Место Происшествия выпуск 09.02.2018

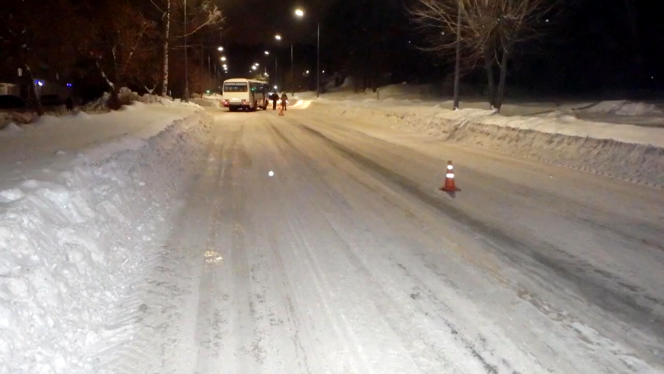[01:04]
Авария произошла в четверг вечером на улице Ленина в Кирово-Чепецке.
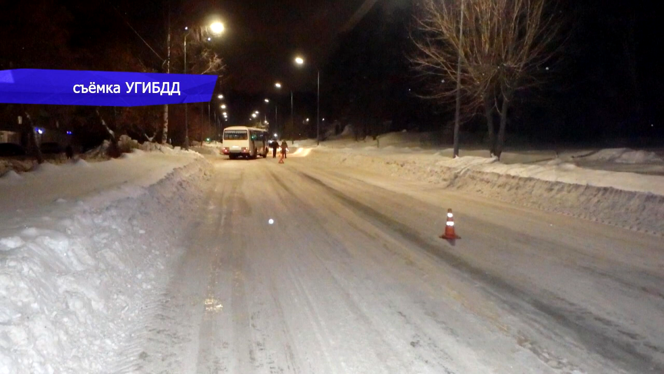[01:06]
23-летний водитель автобуса наехал на женщину.
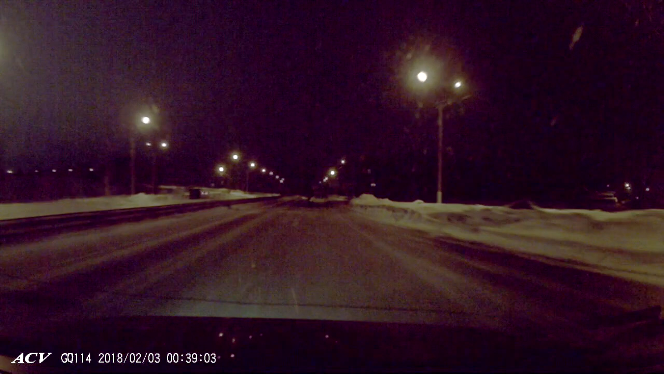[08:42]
Это кадры с видеорегистратора активистов ночного патруля. На дороге у нового моста общественники заметили разбитый «Шевроли Спарк» водителя Кристину.
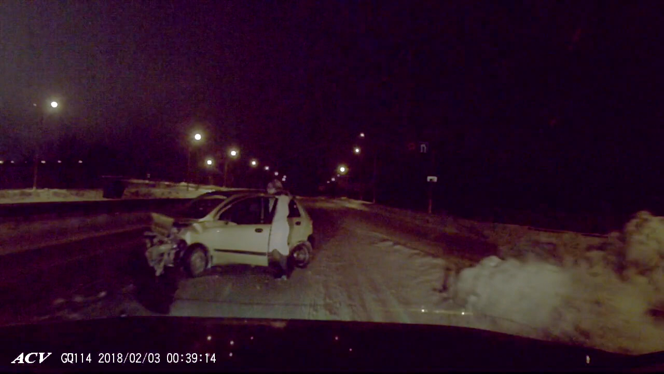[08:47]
Девушка просила их не вызывать сотрудников ДПС.
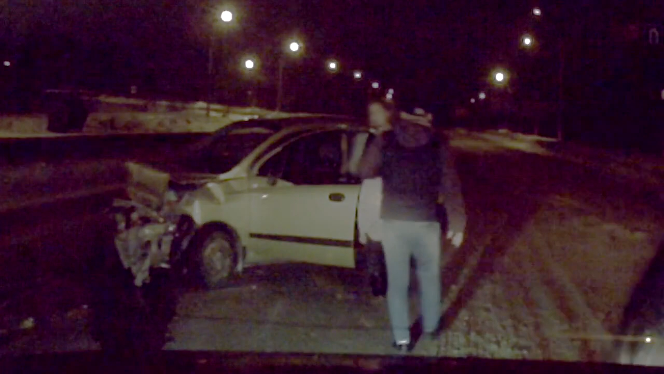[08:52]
По словам общественников, сначала она предложила 30 тысяч рублей, затем 50 тысяч. Но после третьего шокирующего предложения активисты включили камеру на мобильном телефоне.
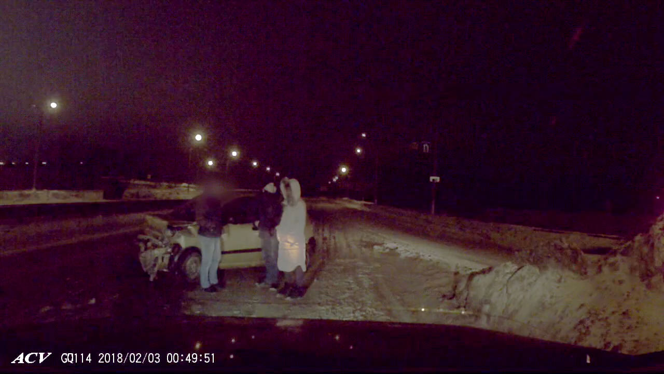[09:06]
Вскоре на место аварии приехали сотрудники ДПС.